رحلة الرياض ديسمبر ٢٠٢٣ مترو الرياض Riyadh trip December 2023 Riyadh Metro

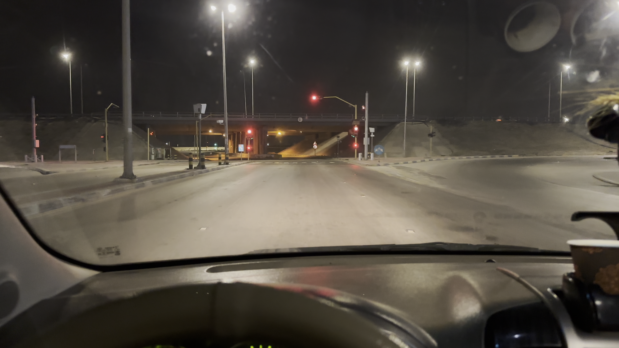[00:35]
الطريق هادي والدنيا هادية وكل شيء هادي والحمد لله رب العالمين. الخبر الآن، أنا موجود في الخبر طريق الملك خالد، توجه إلى طريق الرياض، والأجواء هادية. اليوم جمعة، حركة خفيفة والسيارات قليلة والحمد لله رب العالمين. اللهم دم علينا نعمتك واحفظها من الزوال يا رب العالمين. توكلنا عليك يا الله.
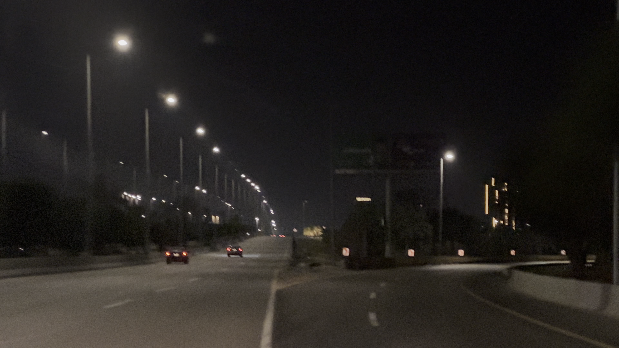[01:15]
إلى الرياض إن شاء الله. هذه أول محطة في طريق الرياض، أول ما تمسك خط الرياض تطلع من الكبري تقابلك المحطة. لا تروح بعيد، إذا أنت مسافر الرياض هذه المحطة تعال وصل، عبي بنزين، خذ قهوتك